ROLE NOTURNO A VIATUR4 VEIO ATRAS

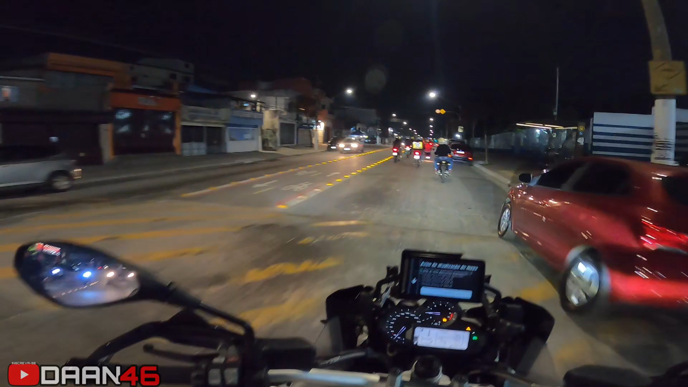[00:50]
E é isso, fio. Marcha pra mais um peão. O lesão noturno que fala pela melhor forma. E hoje tem moto, hein? Vem comigo que não tá meio desfico.
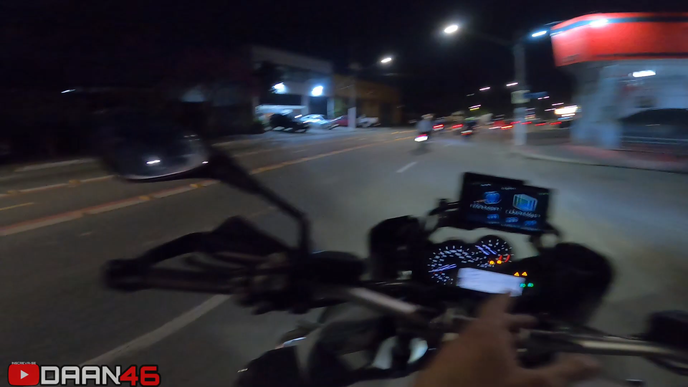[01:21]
Até agora não entendi por que essa BM tá piscando a luz de como fala, de calibragem, mano. Não sei se tá baixo, não sei se tá alto, não sei qual que é a fita.
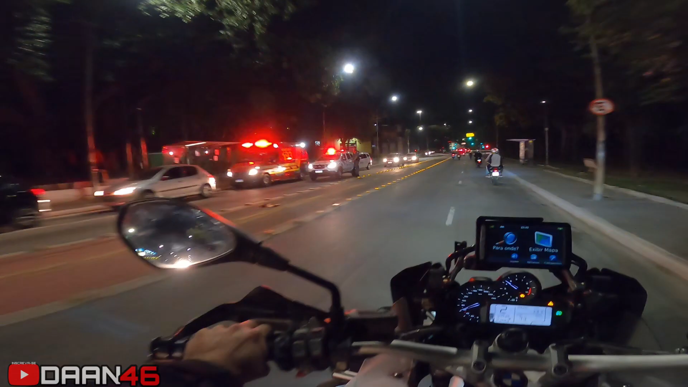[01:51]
Rapaziada, é o seguinte, viu, viatura, respeita, tio. Quer ser respeitado, respeita. Só não tirar os caras tá trampando. Botando pro peão. Vamos com Deus, tio. Deus o acompanhe.
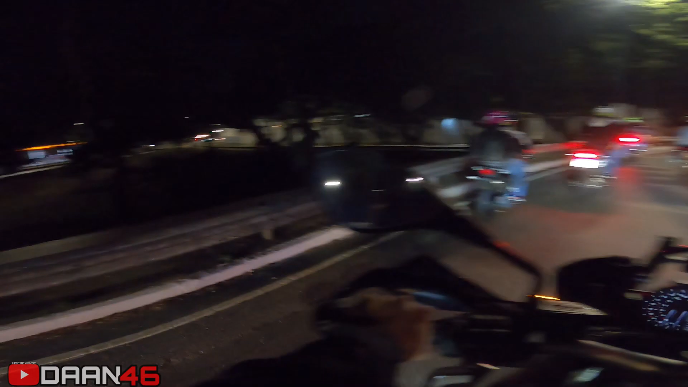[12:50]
Tinha uma viatura parada aqui, ó. Adesivo tem? Oi? Tem adesivo?
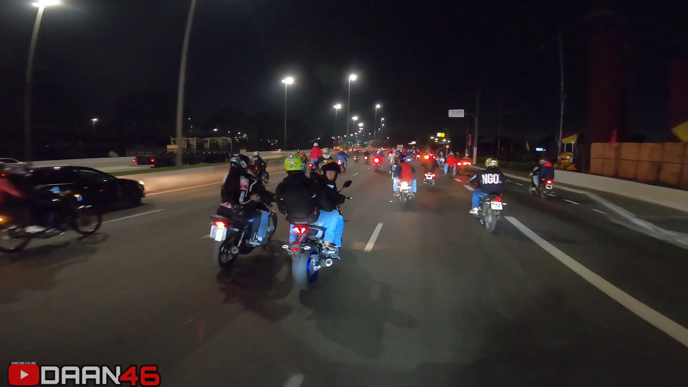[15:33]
Mano, tem muita moto, muita moto, dá atenção. Moto demais, senhor. Cê é louco, fio. O bagulho trava tudo.